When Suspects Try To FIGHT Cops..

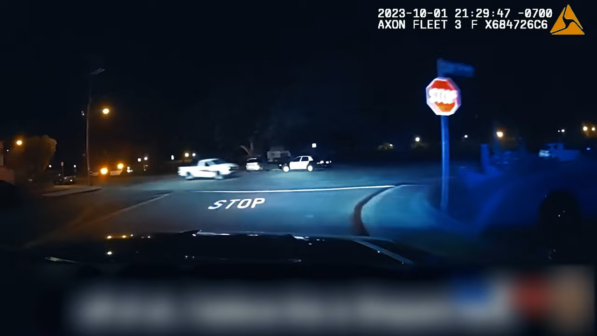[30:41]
until she eventually crashes into a tree at Pacific Avenue and Paseo del Mar.
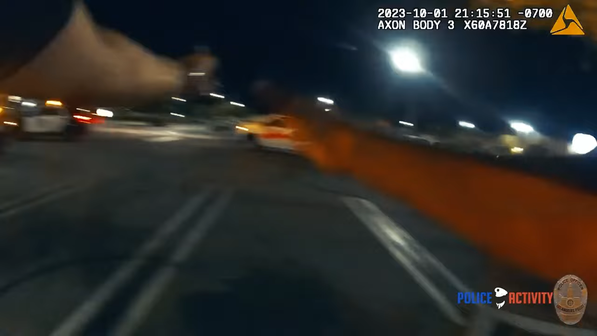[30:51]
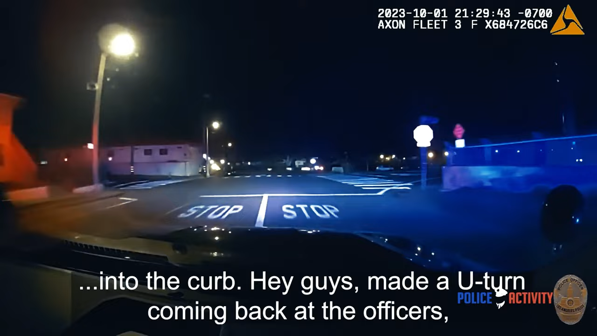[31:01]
Hey, U-turn coming back at the officers. Coming back to Kathy off of, I believe this is Shepherd here. Whoa. She's going to go over the thing there.